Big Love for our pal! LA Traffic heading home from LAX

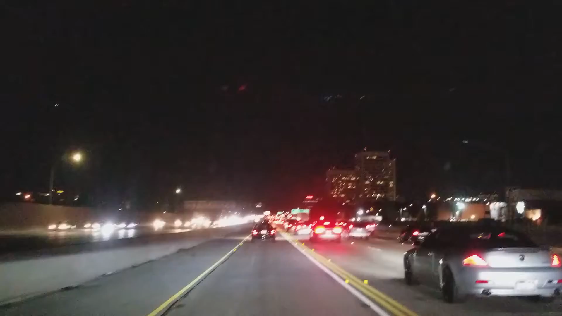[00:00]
look look at that you see that it's that traffic what's what did you just say sweetie i said that chris you being phoenix no worse than us say the part about peeing in your pants oh yeah dude you only do this kind of shit for people you love let me tell you you can't see this traffic we're looking at but we did that for you and we love you we love you you should know that